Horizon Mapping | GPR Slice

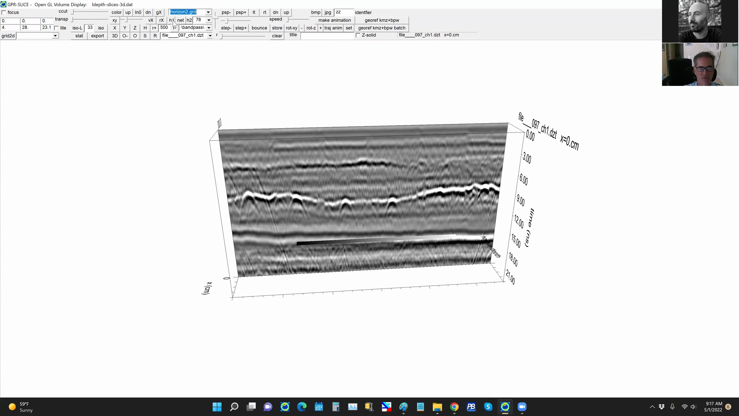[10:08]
Horizon, if you hit H1, it'll just give you the color palette that you have for the horizon. I'll just hit that. And that shows you the color palette that you have assigned in the options menu.
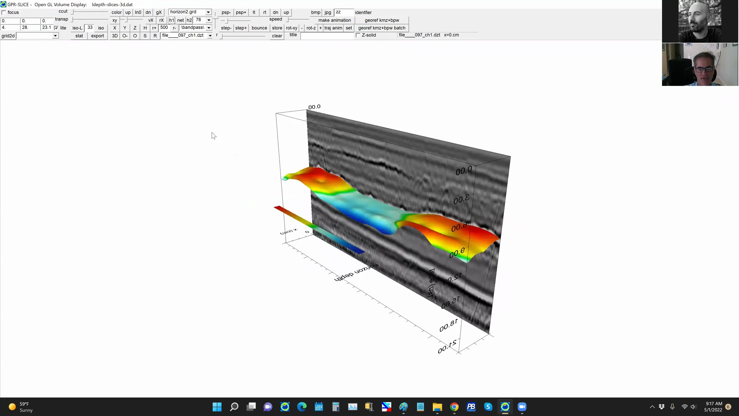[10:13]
There's also an option to put on a net, which if you choose different densities, you can get a different density of net plot over there as well. And then the H2 allows you to have a solid color.
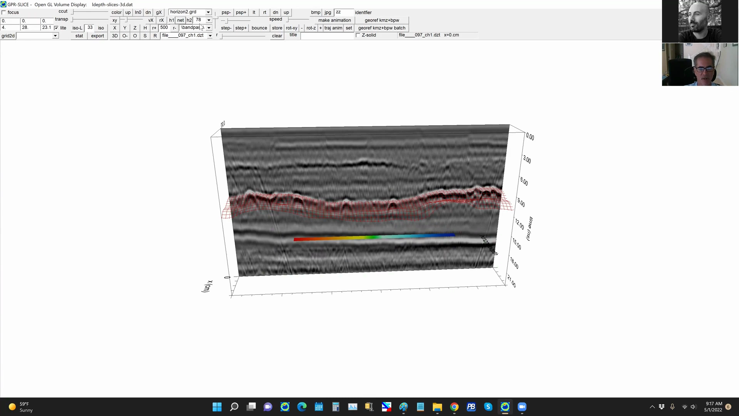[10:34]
And the solid color will take the between 1 and 255, 256 color values here. So on color 78, if we hit that, it'll create a solid horizon and has a light switch on. So lighting is actually being applied to that data. And if you shut it off, it doesn't look very good if you're using the, a single color for that.
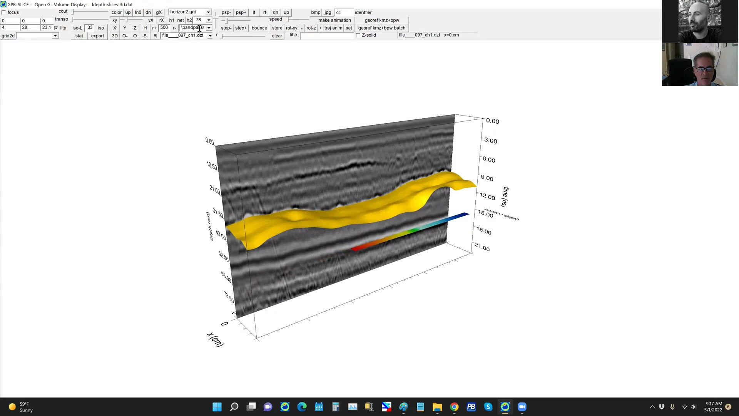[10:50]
So I can leave that on there. I'm gonna go back to H2 here and then I'll store that. And then if we want to put on the third horizon, we come down to the third horizon, and then we hit the, I'll use just a net plot.